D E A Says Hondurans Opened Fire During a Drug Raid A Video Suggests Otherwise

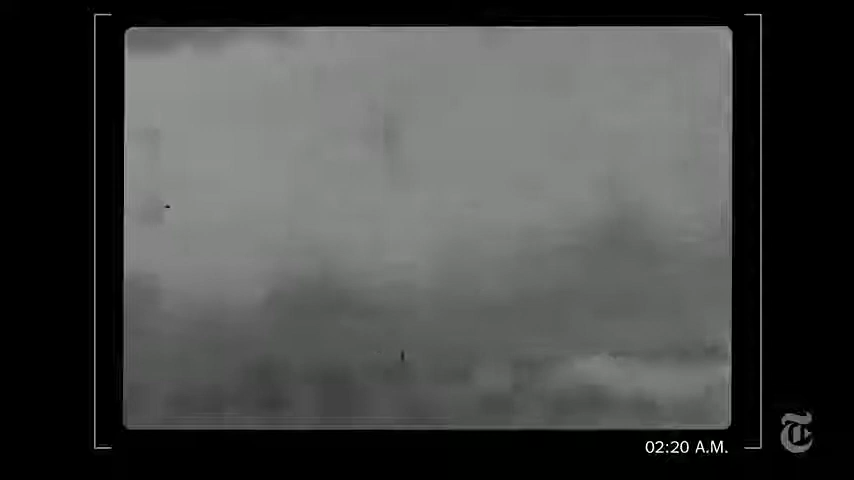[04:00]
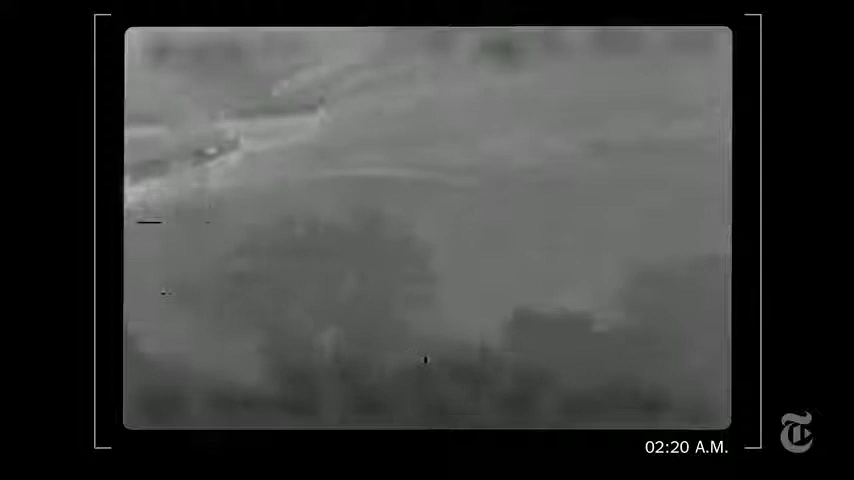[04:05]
The figures continue to fire, even after some passengers have leapt or fallen into the water.
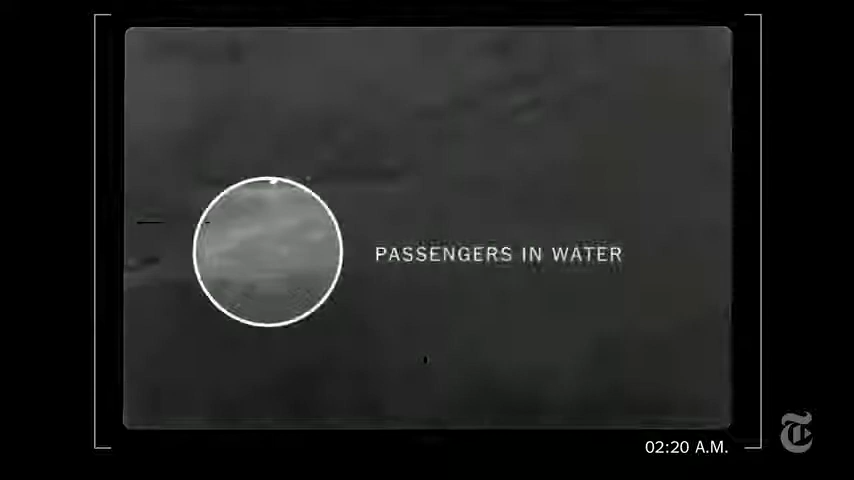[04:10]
In all, the passenger boat was hit by 19 bullets, including from helicopter machine gun fire after the collision.
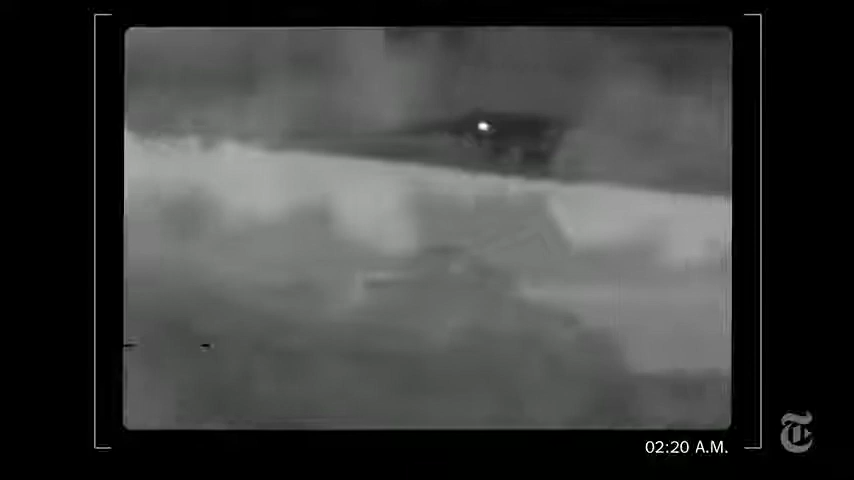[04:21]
The drug agent's boat was not hit by a single bullet. This video appears to show a one-sided shooting,
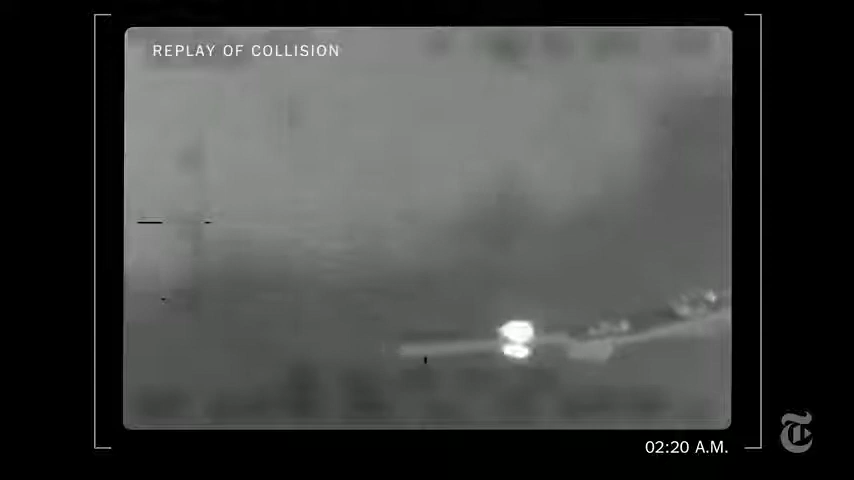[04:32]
not a crossfire, as the DEA contended.
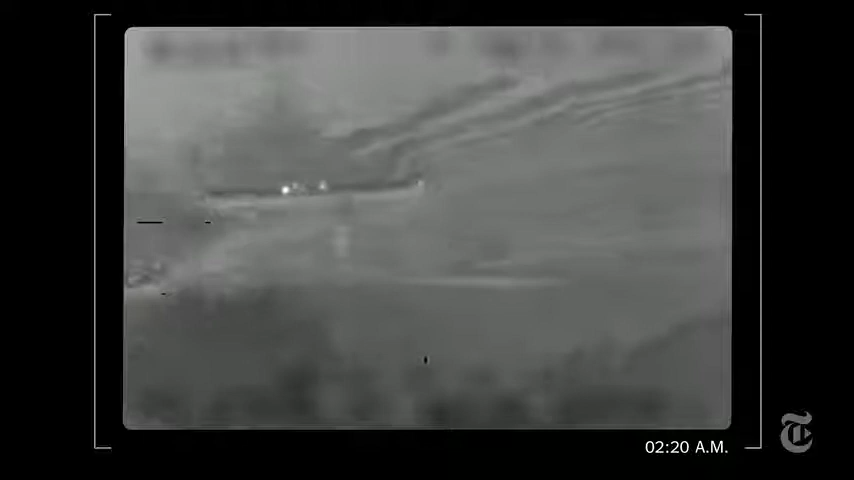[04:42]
The conclusion that the shooting was one-sided is now backed up by an official report by two inspectors general. But the DEA and State Department stuck by the story of a crossfire for more than five years.
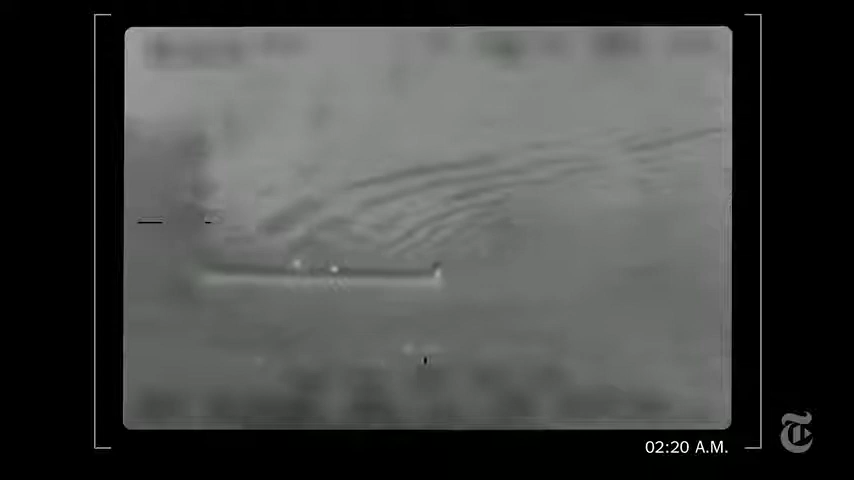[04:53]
They told Congress that the proof was in this video, a video that they never wanted you to see.